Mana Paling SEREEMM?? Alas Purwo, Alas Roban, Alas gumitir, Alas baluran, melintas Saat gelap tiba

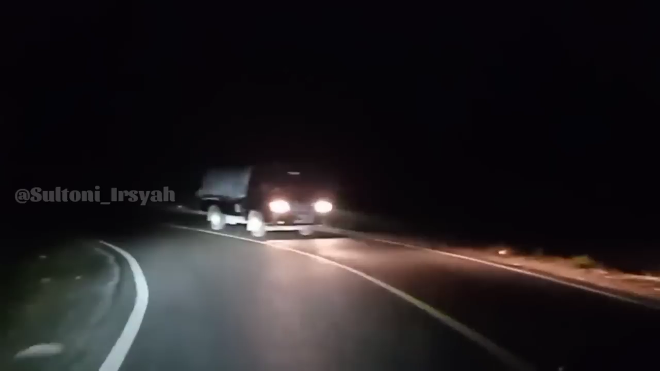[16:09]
kanan Ke kiri Bersebelahan dengan Hutan E Maksud saya Bersebelahan dengan Jurang dan tebing
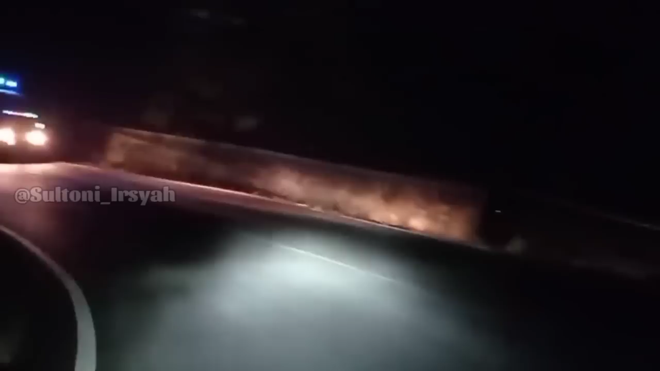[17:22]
Ini kah Oh ya Ini disebelah kiri Ini ada kuburan Entah itu kuburan siapa Yang saya maksud tadi Oke Sepi sekali Dan sangat gelap Tidak ada lampunya Oke Alhamdulillah Disini ada lampu teman-teman Perjalanan disini Malam hari Cukup aman ya teman-teman Ternyata Cukup aman Nih Kalau kalian bisa melihat Jalur ini keren sekali tau Berbelok-belok Kayak gini Nah Berbelok-belok Kayak gini Dan ini Tidak ada orang Sama sekali teman-teman Tidak ada orang lewat
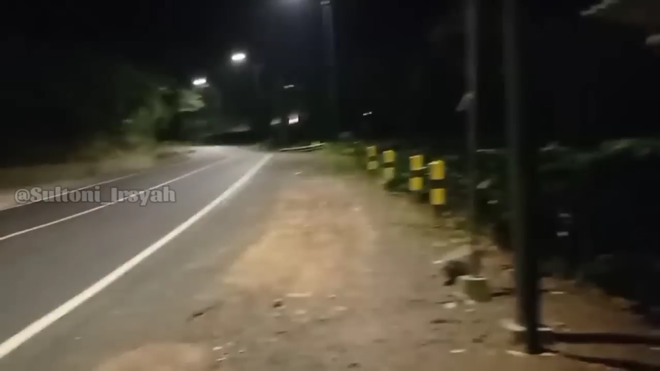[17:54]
Jadi kita sekarang berhenti Di Alas Gumitir Ini cukup sepi sekali Nah Ini motor saya
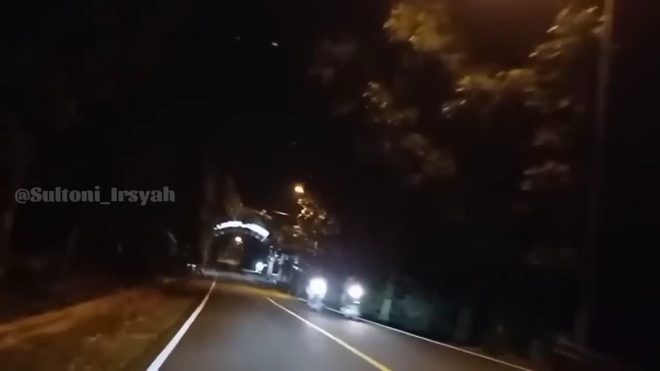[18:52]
Disini Cukup gelap teman-teman Gelap sekali Karena Disini masih belum ada Penerangan jalan Teman-teman Wih Ini bener-bener gelap sekali Dan ini Di depan Tidak
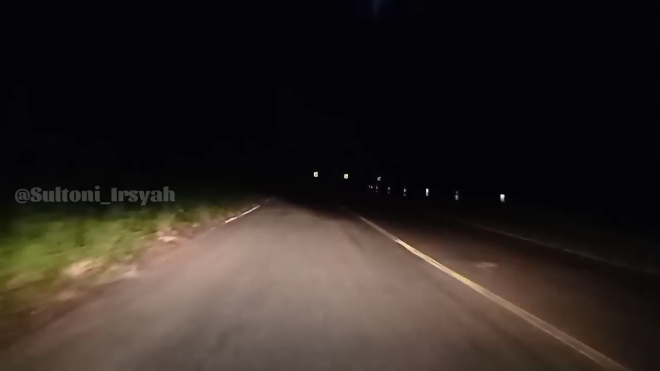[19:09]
ada kendaraan Dan di belakang saya Juga tidak ada kendaraan Oke Kita menikmati jalur ini Ini adalah Alasroban